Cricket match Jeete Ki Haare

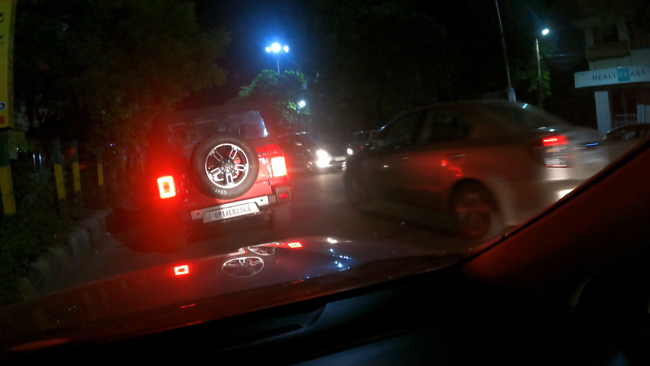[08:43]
तो भैया वहाँ सामने हो गया एक्सीडेंट, भाई फिंगर पॉइंट आउट करो जरा वहाँ पे, वो गाड़ी वाले ने अभी चला गया, उसने स्कूटी वाले को गिरा दिया, पता नहीं किसकी गलती थी, और काफी अच्छा खासा गिरा है वो स्कूटी पे, जो है एक लड़का और लड़की थे और जो है गिर गए हैं,